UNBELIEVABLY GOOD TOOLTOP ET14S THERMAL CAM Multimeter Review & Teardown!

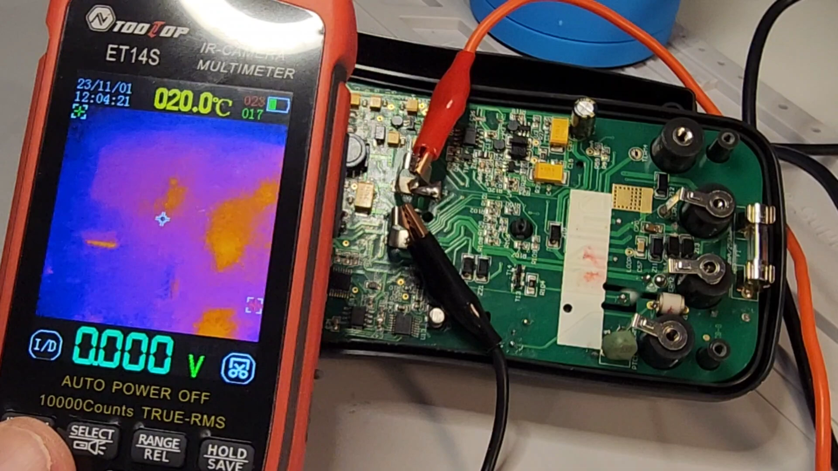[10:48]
On screen: spot 20.0°C
Let's take a quick look now at the thermal camera imaging capabilities of the ET14S. Look at that. Look at that image.
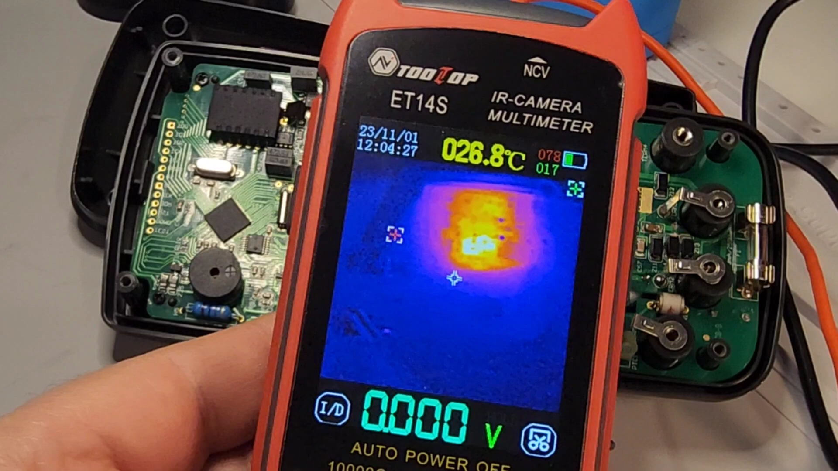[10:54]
On screen: spot 026.8°C
It is so crisp. So clean. Wow.
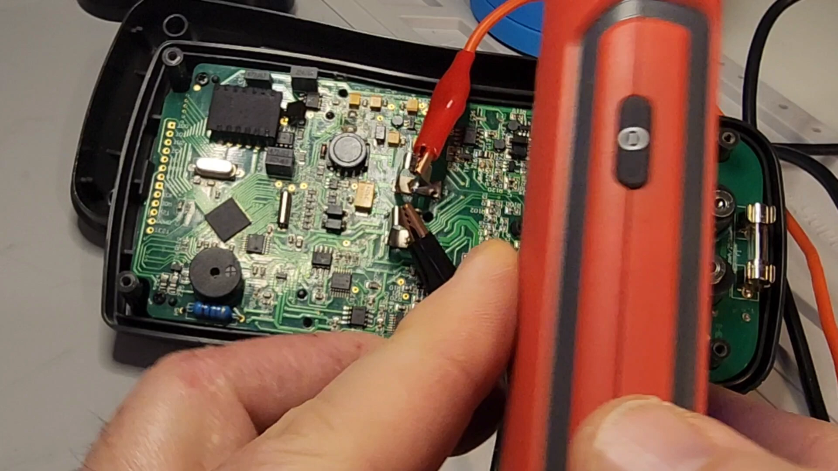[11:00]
And, it's amazing how they put this tech now into something that is relatively smaller than your hand. How times have changed. Okay. We just switched to macro. And, look at the detail now that comes out in the macro mode.
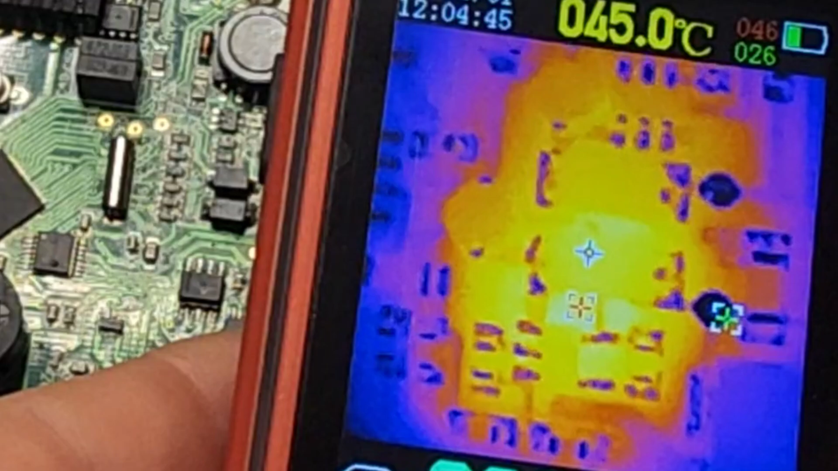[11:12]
Get up and close and personable with those SMD components. Man.
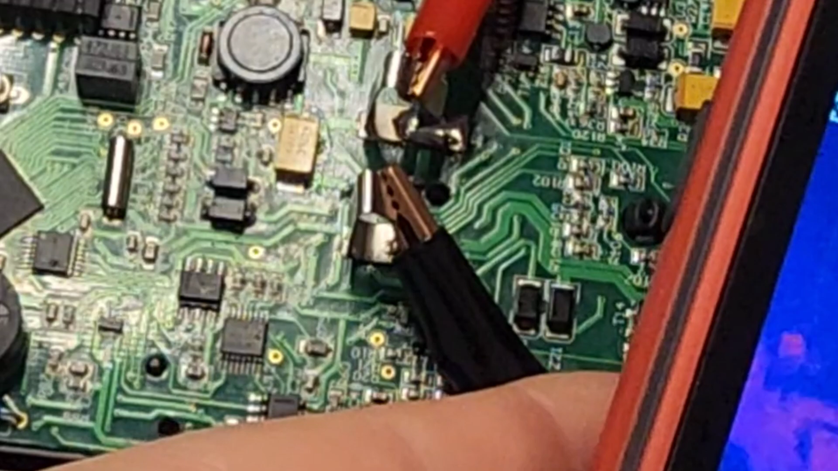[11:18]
They just... They just... Wow. It really makes a big difference.
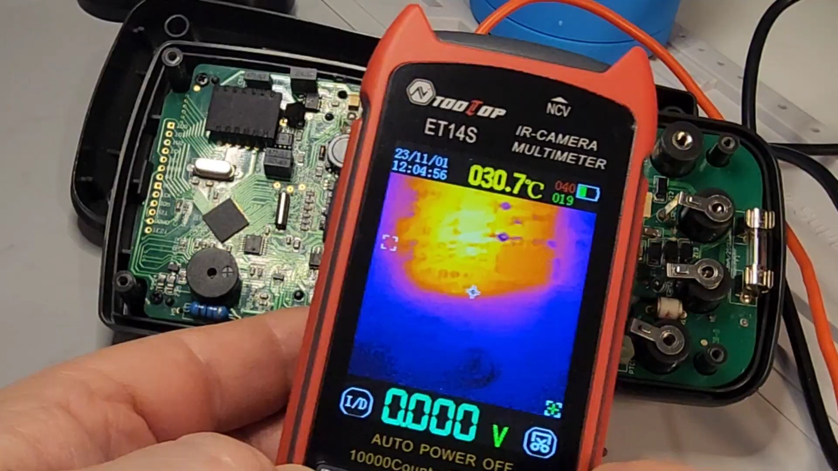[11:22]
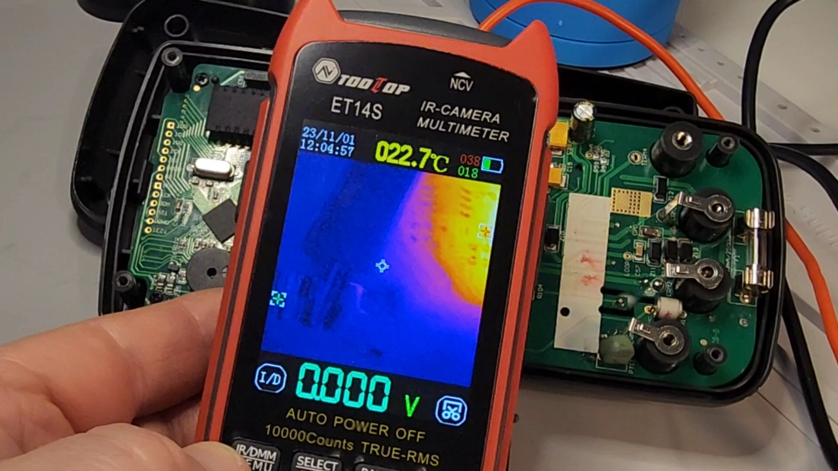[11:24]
On screen: spot 022.7°C
So, if you do any sort of electronic troubleshooting, definitely get the version with the macro capability. Because, I think it's like 20 bucks extra.
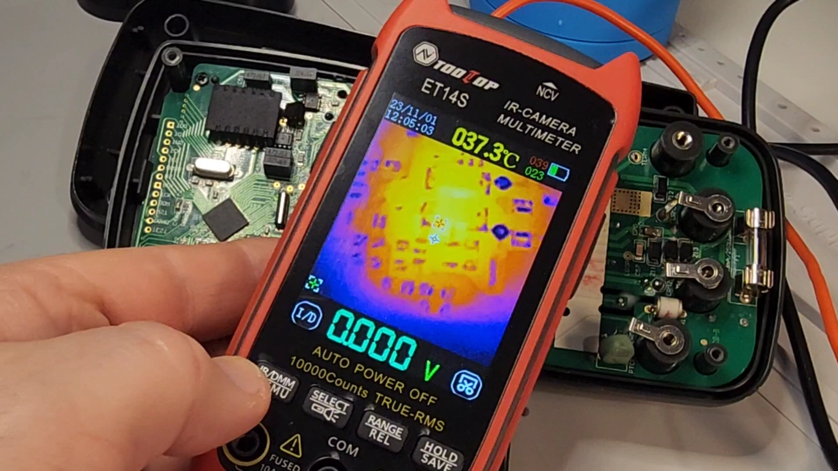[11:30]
On screen: spot 37.3°C
And, it makes a huge difference for electronic testing. Once again, here we are.
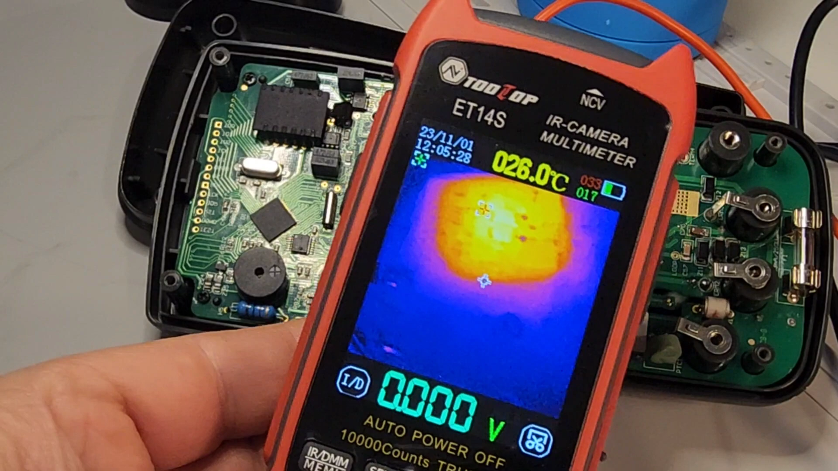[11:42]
On screen: spot 026.0°C
This is the non-macro mode. You can see the detail is not nearly as good as macro. Still, very nice.
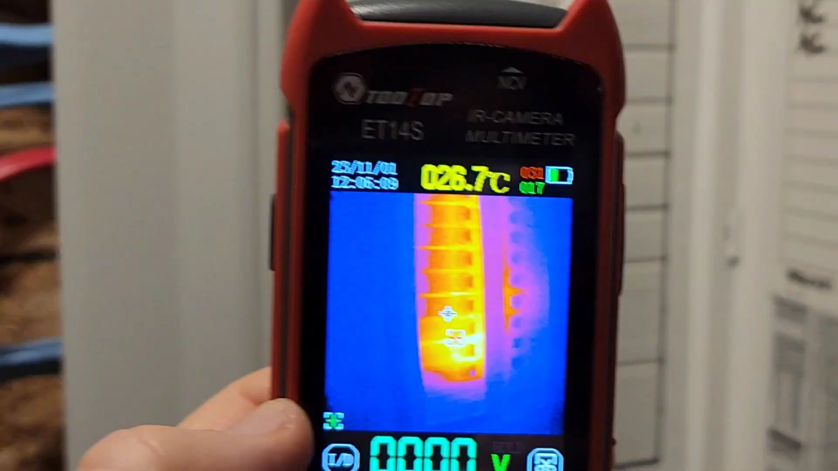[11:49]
On screen: spot 26.7°C
You're just not going to get into the nitty gritty, so to speak. Hey, let's try some other things, shall we?
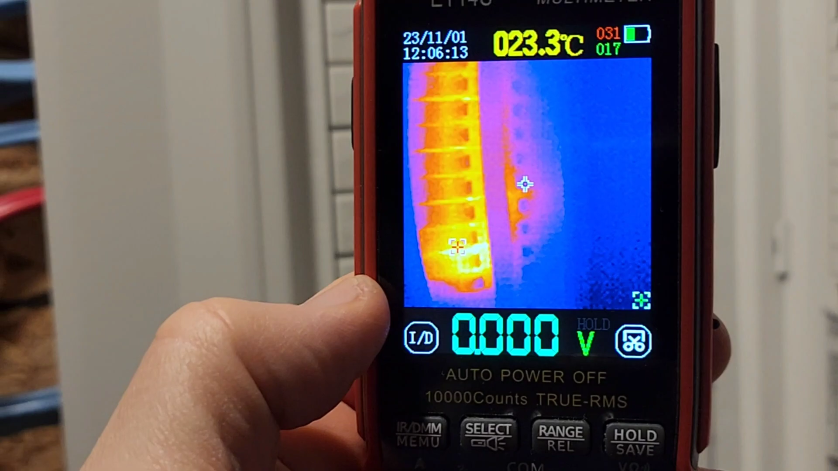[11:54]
On screen: spot 23.3°C
Here we are looking at the electrical panel. And, once again, lots and lots of detail.
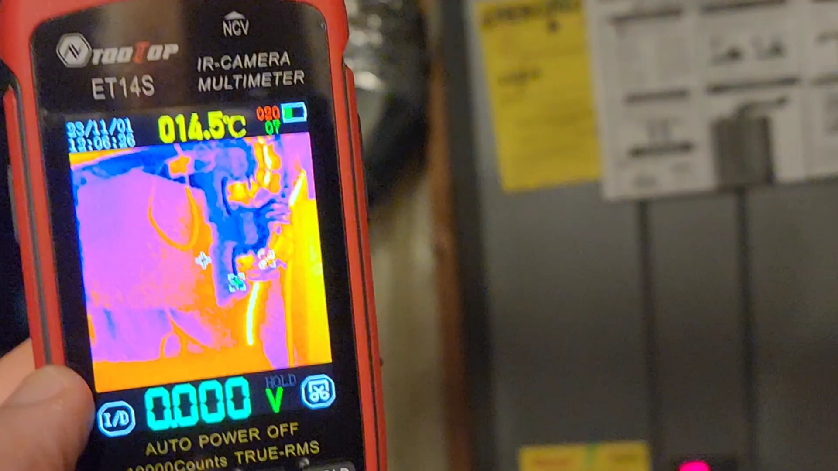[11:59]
On screen: spot 14.5°C
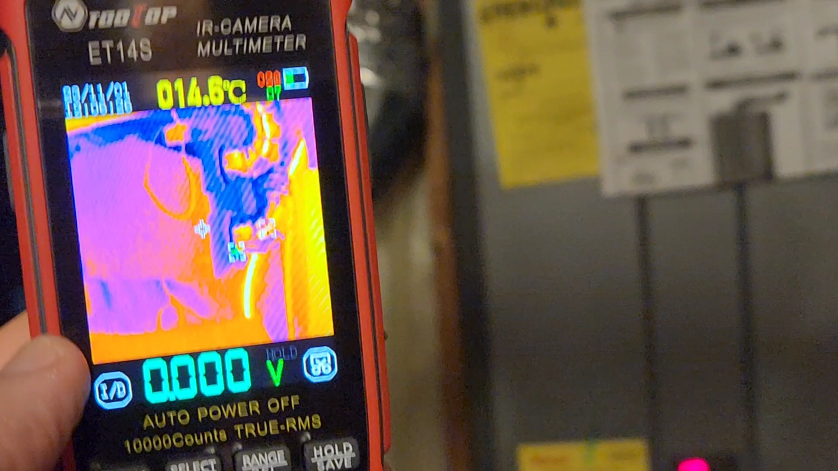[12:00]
Good resolution here with this camera. Same with the hot water tank.
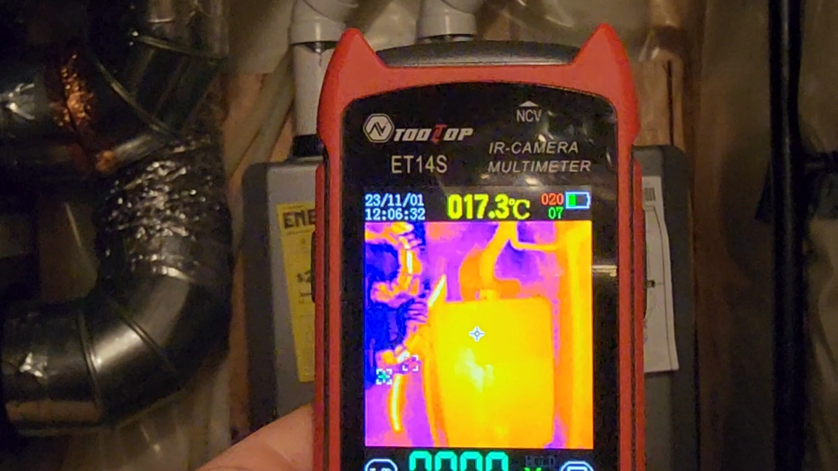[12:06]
I mean, check out the pipes. I mean, the detail is incredible. It is so clear.
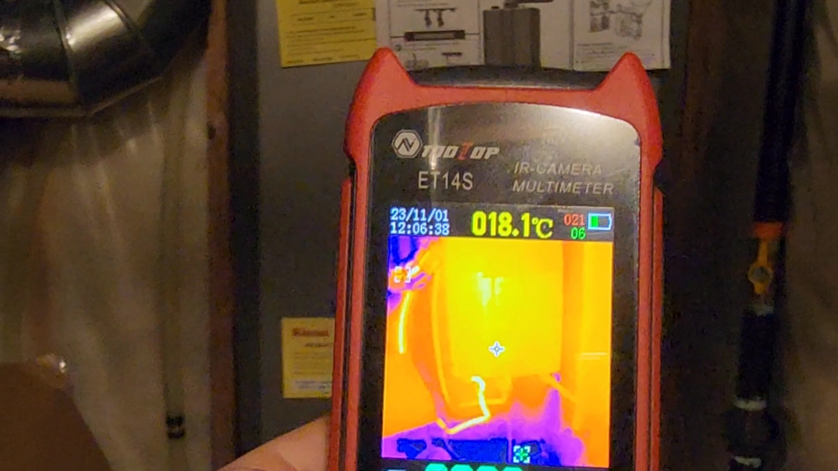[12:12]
On screen: spot 018.1°C
Oh, I just love it. Love it.
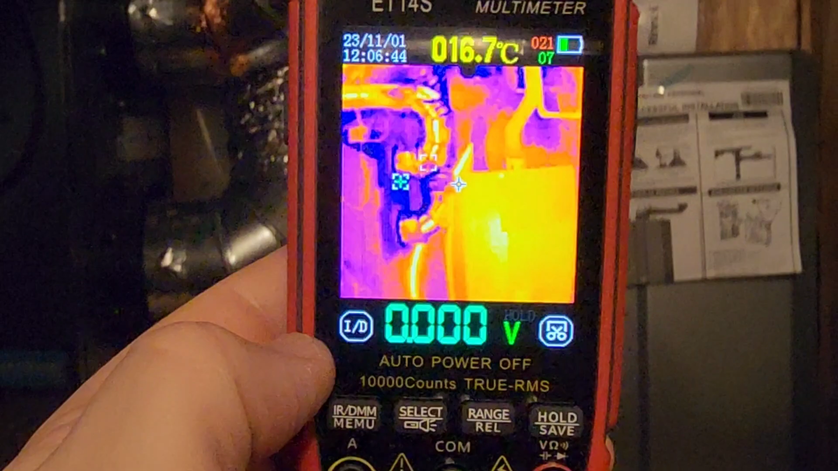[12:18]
On screen: spot 16.7°C
Of course, the different color routines give you an indicator of what you're looking at. The wider is the hotter, whereas the darker, obviously, is cooler.
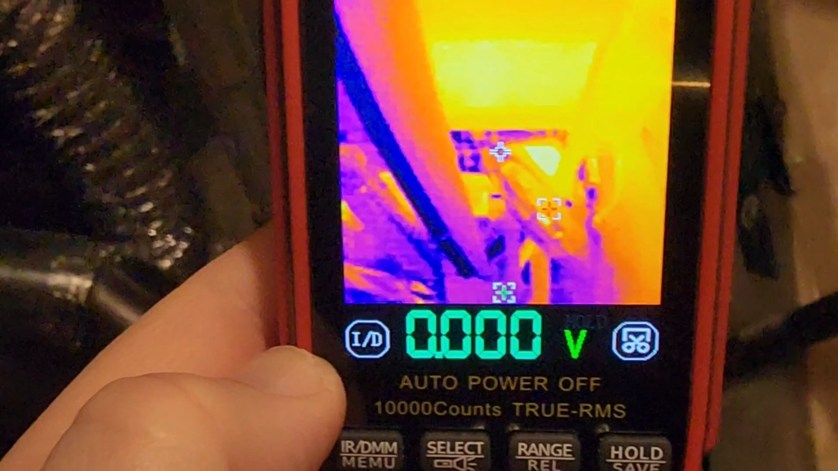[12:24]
So, it's a great camera.
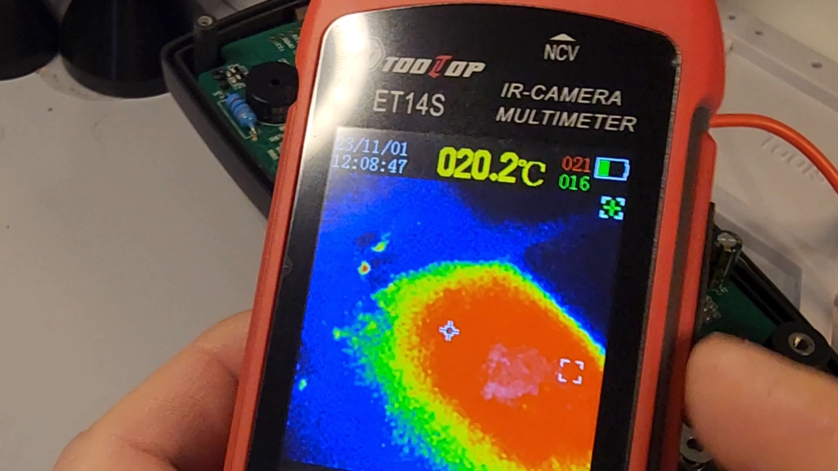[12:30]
On screen: spot 020.2°C
You know, it doesn't get heavy in the hand, of course. Light. And, you also have that ability, with those arrows,
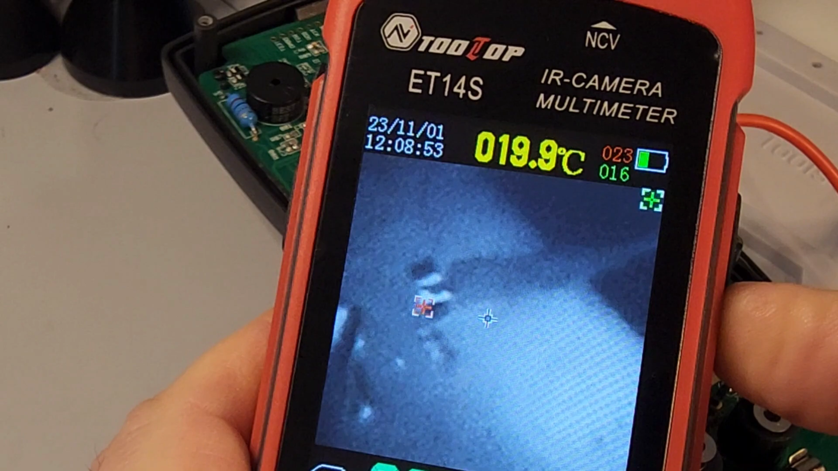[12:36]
to change your infrared capability. Lots of different modes. I honestly prefer the default. It just makes the most sense for my brain. This is a kind of cool one, too.